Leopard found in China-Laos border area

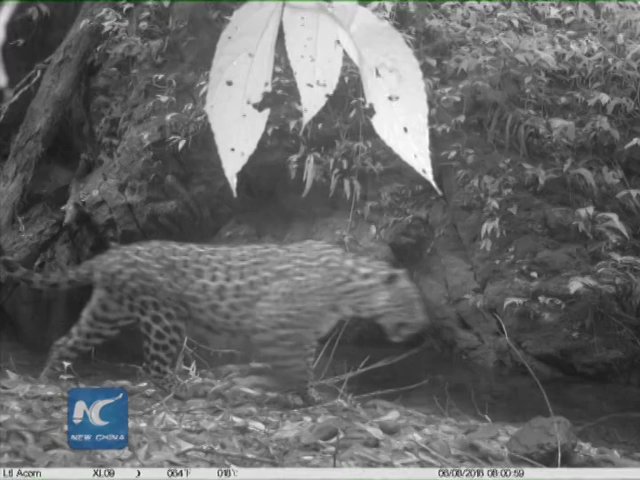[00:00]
Chinese scientists have recently found a leopard by infrared camera in the border area between China and Laos in southwestern Yunnan Province. The leopard is listed as near threatened on the IUCN Red List because it's declining in large parts of its range due to habitat loss and fragmentation.